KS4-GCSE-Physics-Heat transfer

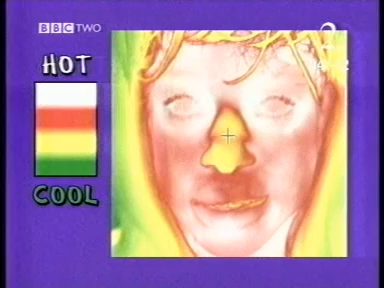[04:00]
My eyes are hottest, my nose is cooler and my green hair coolest of all. It's the same on your body. My fleece shows hot spots under my arms and up my back.
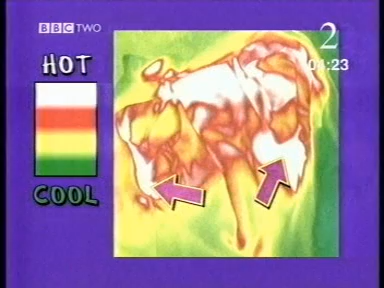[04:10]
If we could get heat to flow to the cooler areas, couldn't we store more? That's right.
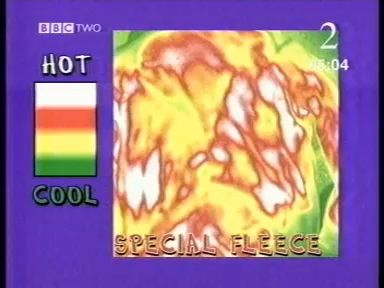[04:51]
This is how it would have spread as I got hot
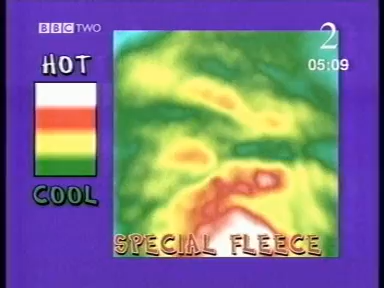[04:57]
and it stores the heat for longer.